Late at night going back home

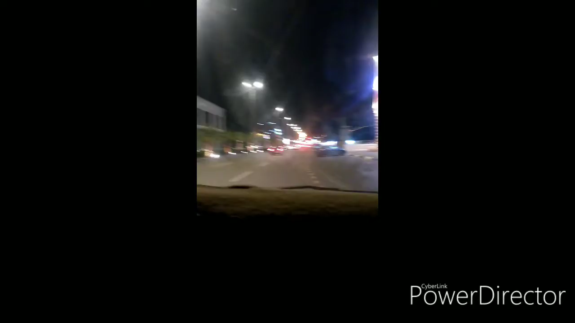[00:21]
Pauwi na, kumain na lang sa McDonald's kasi nasa ratuhan kami ng steps. Ayan na, sa signal kami. Spinning coaster. Spinning coaster. Ayan, laro.
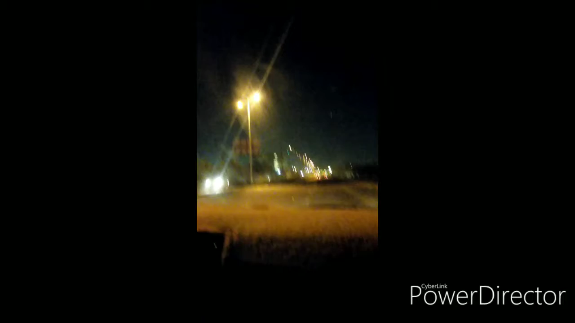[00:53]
Kaya malapit na kami sa Somewhere Hotel, yung dating pinag part time man namin. Diyan kami gumagawa ng bulaklak dati.
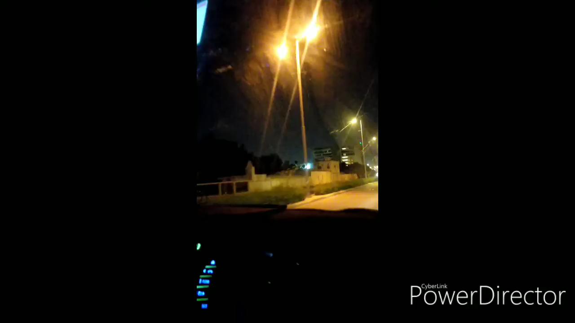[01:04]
Medyo malamig na rito dahil malapit na ang winter. Winter time na, pero pwede pang mag t-shirt ng ano, hindi naman kanipisan. Pero pag yung mag-uumaga na, kailangan mo nang mag jacket. Ayan yung Somewhere Hotel.